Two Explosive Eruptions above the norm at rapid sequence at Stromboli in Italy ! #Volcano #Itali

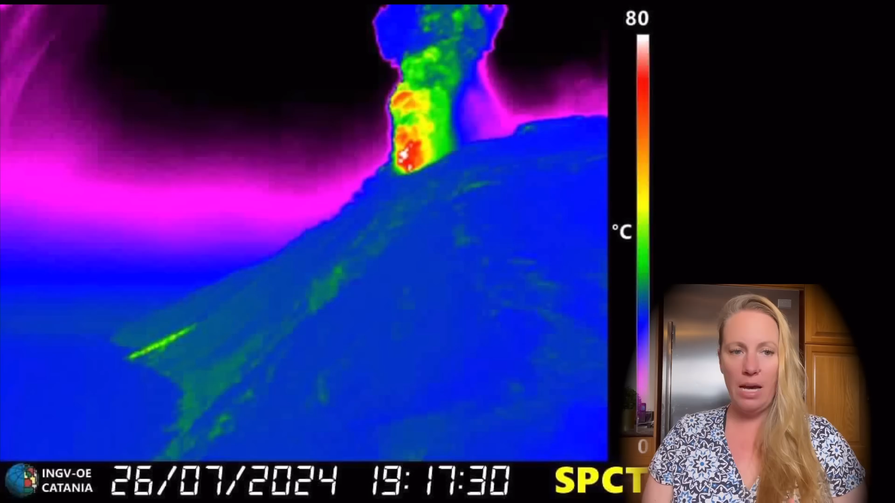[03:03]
On screen: scale top 80°C, scale bottom 0°C
You see one image basically at 7.17pm. You see how everything is coming out, how it's hot. That's the thermal image. And it did not last too long. You see basically half an hour later at 7.48pm. It looks like it's slowing down. But you see the lava did slide again down the slide of fire at Stromboli into the sea.
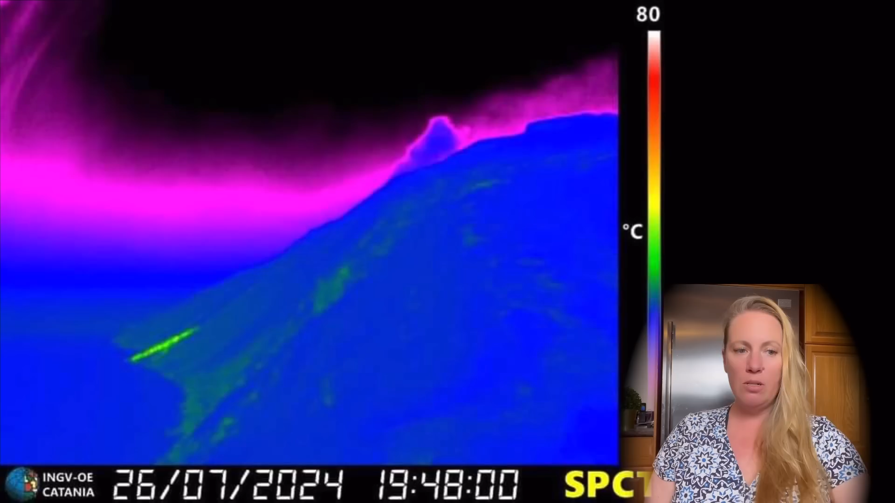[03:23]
On screen: scale top 80°C
So I show you here how this looked at the last explosion when there was daytime. So something similar happened again.
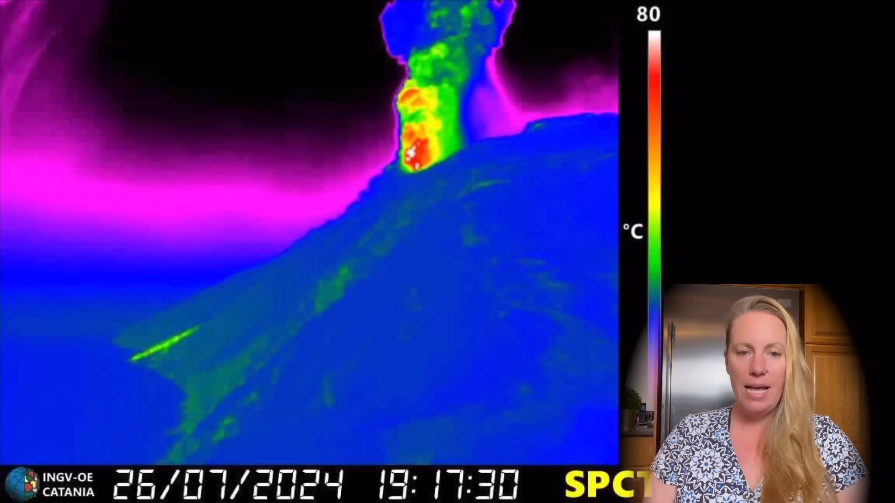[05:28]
On screen: scale top 80°C
But, you know, if you look at the thermal image, it's shooting out there quite impressive.